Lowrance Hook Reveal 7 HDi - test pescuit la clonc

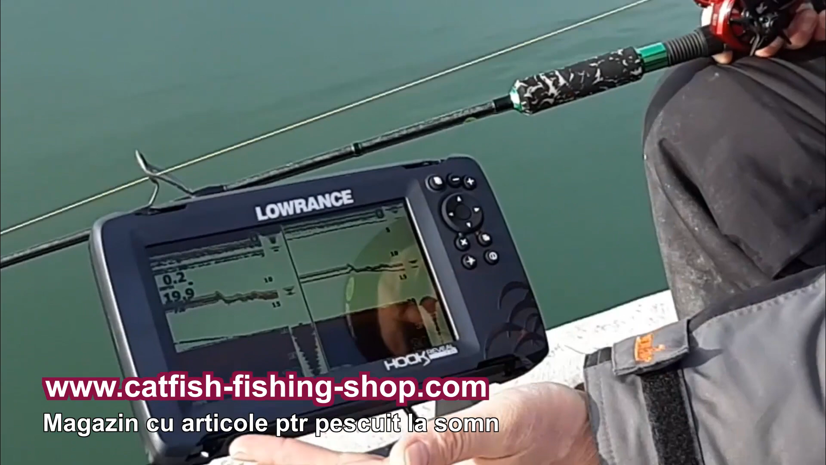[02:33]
Aici în stânga am 83 de kHz, aici am high chirp. Putem și aici să punem în meniu
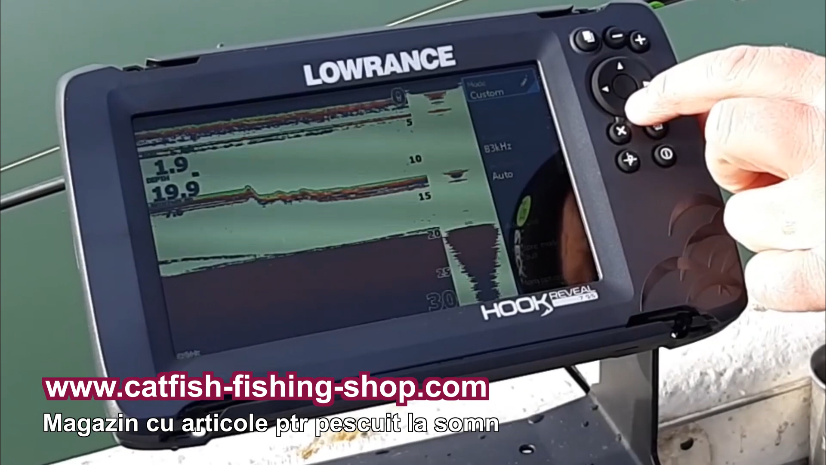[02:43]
frecvența de medium chirp, ok? Bun.
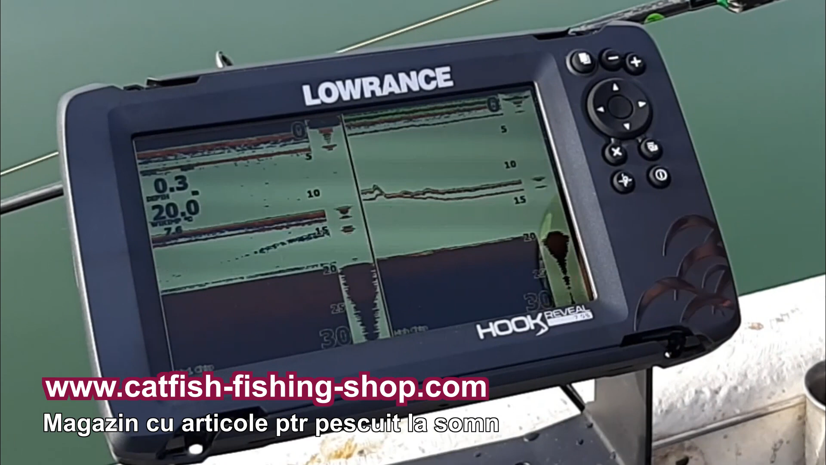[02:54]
Se vede clar plumbul, momeala, aici avem un pește care e aproape de cârlig acum, dar este în conul larg, deci încă nu-l vedem.
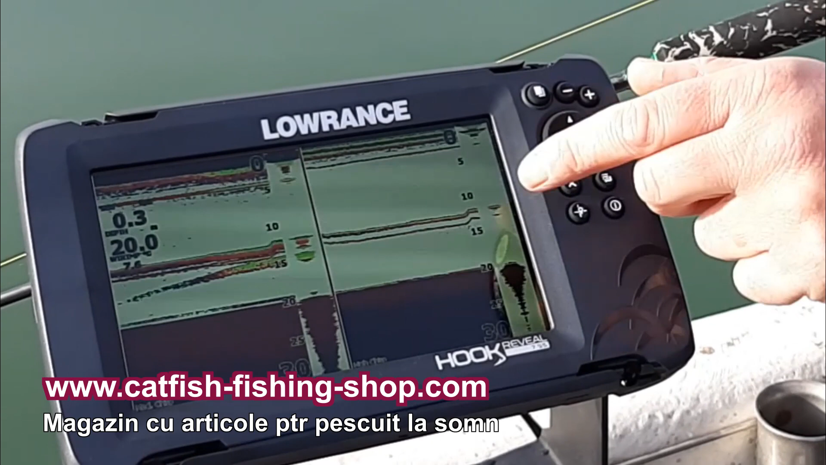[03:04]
Să încercăm să dăm zoom. Ok, a plecat. Suntem la o distanță de 2 metri față de sondă și astfel, după cum puteți observa pe ecran, se vede foarte, foarte, foarte clar
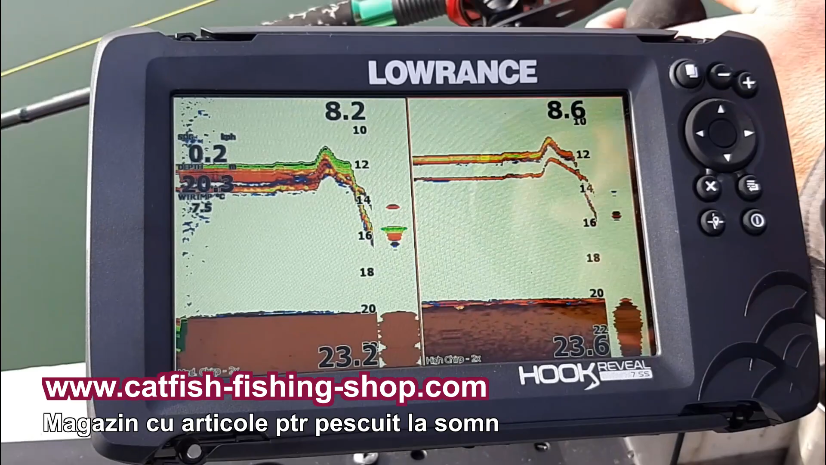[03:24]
montura și la 18 metri. Haideți să vedem și downscan-ul.
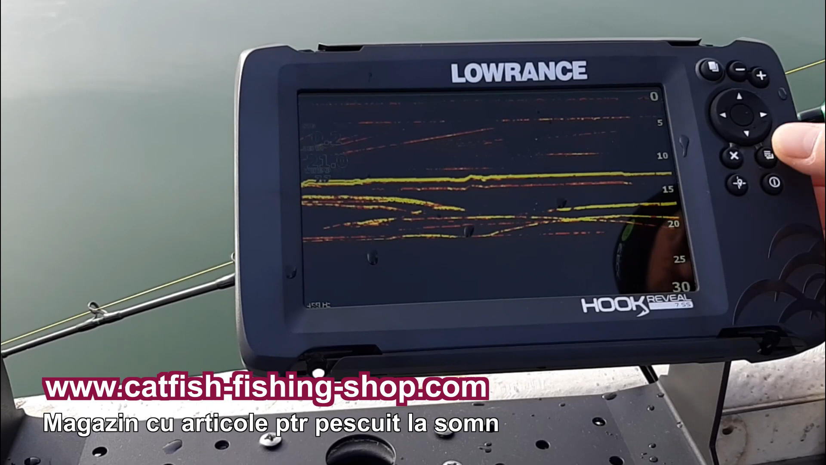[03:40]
Și după cum vedeți, fish reveal. Mergem în meniu, în sonar și îi spunem
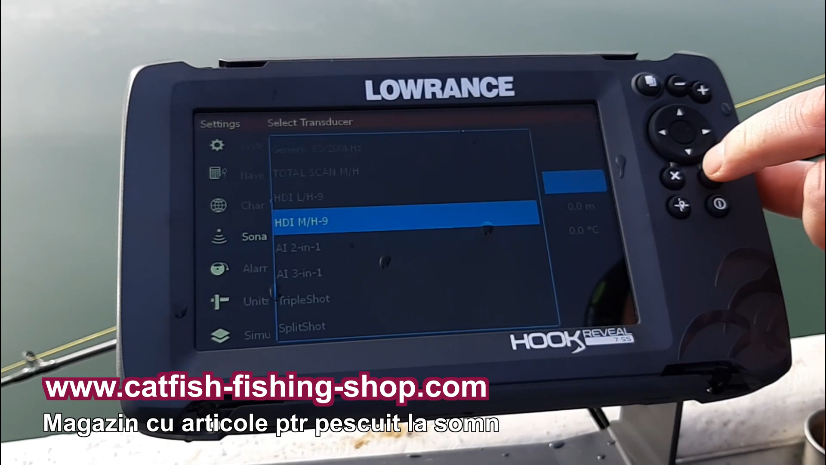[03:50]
transducerul Active Imaging Train Trunu, cu toate că nu este, dar vreau să văd ceva. Așa. Și în momentul în care am selectat o sondă care poate side scan,
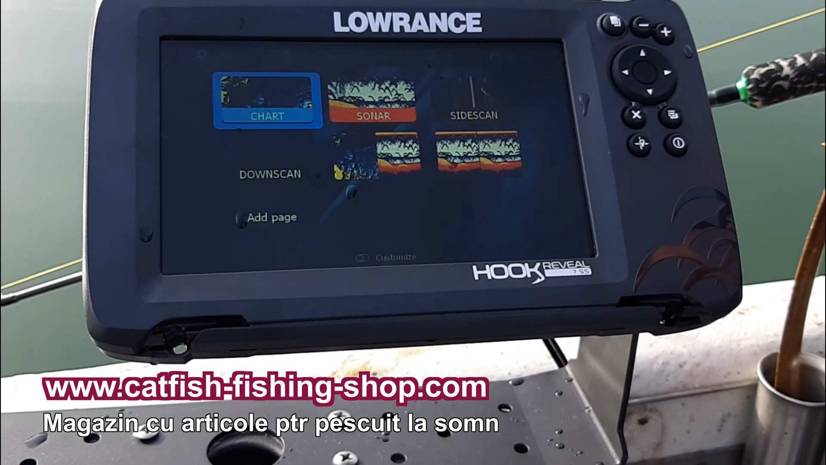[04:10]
bineînțeles că apare în meniu și modul side scan. Ce mai avem aici? Aici avem pe butonul de power, avem luminozitatea. Intrăm pe sonar.
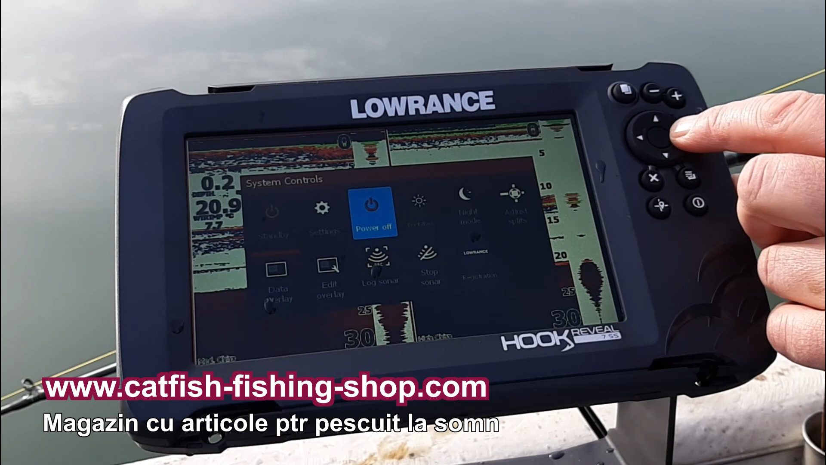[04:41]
Putem intra în setări, putem să-l stingem, luminozitatea, night mode, modusul de noapte, adjust split, adică putem să mărim sau să micșorăm unul dintre ecrane. Aici putem, de exemplu, să modificăm toate informațiile de pe ecran, să le mutăm, să le adăugăm,
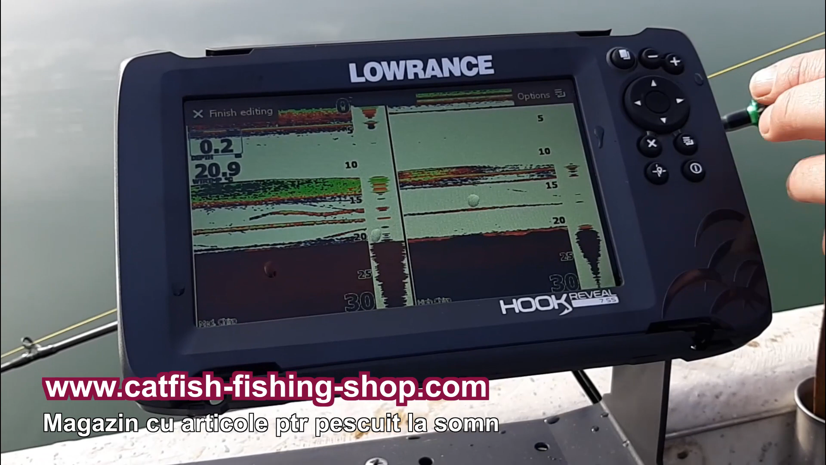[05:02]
să le ștergem și anume în funcție de ce avem nevoie, ora, temperatura apei, adâncime, viteza de deplasare. Bun.
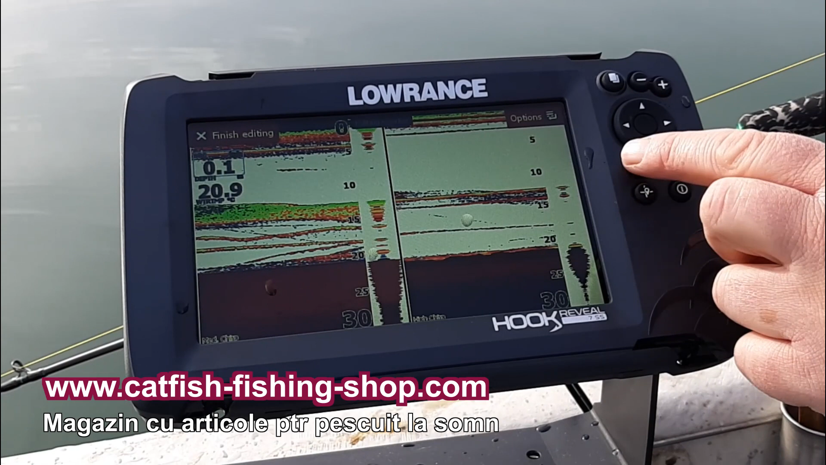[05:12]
Deci cam atât. Sonarul este chiar foarte, foarte ok din punctul meu de vedere pentru pescuitul la Klong.